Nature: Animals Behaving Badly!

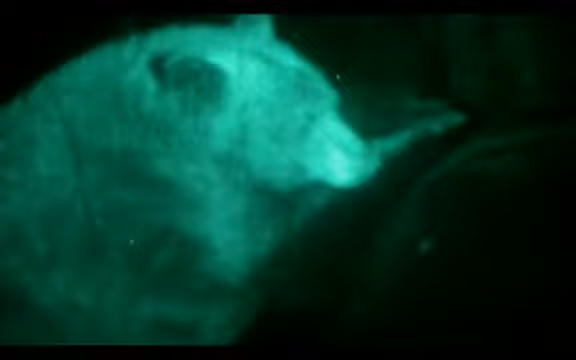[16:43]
The whole thing takes less than 30 seconds.
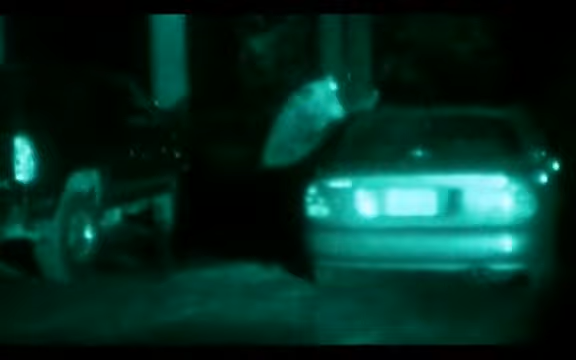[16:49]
Once the bear picks the car that it's going to break into, it's actually quite easy for them to break glass or peel a car door down.